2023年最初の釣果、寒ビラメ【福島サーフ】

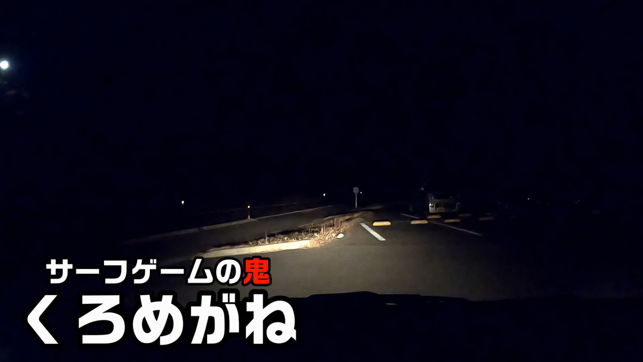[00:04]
ただいま時刻が4時半。福島県いわき市は、新米港、こうやって南側の駐車場ですね。もうすでに車が1台、2台、3台、4台、5台と。車が5台止まっております。これ違うのか？お、来た！これも来た！
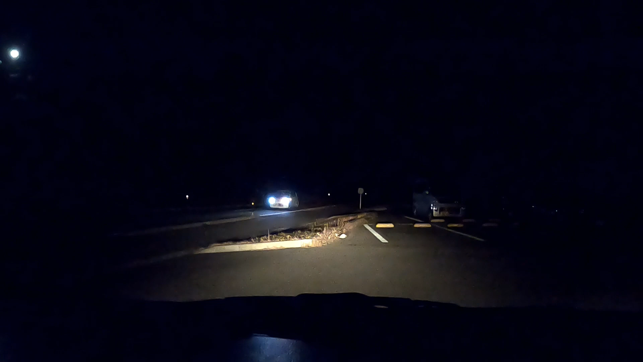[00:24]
6台目。ね、私含めて7台目。いやー、きつい！本当に！今日もう3時起き。クソ寒い中、なんとかね、コーヒーで目を覚まして。座布団が釣りたい。座布団を釣らなきゃ終われない。ということで、老体に鞭を打って、クソ寒い中、やってまいりました。
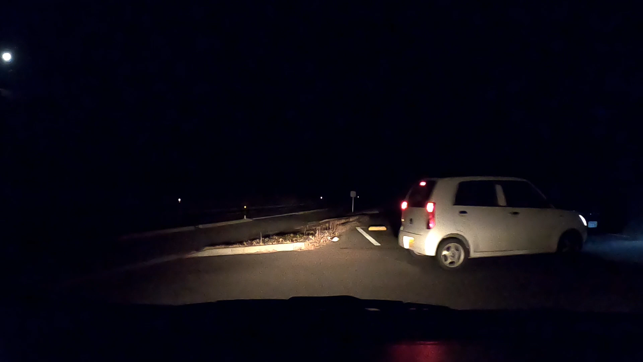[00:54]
新米粉もなんかだんだんちょっと渋くなってるんじゃないかっていう話も聞くんですよね。座布団、小座布団でもいい。とりあえず60オーバーを釣って今シーズン終わらせたい。今日釣ったらもうやらない。5月までサーフやらない。そういう思いでやっていきたいと思います。これわかる？月明かりが左上にほぼ満月かな。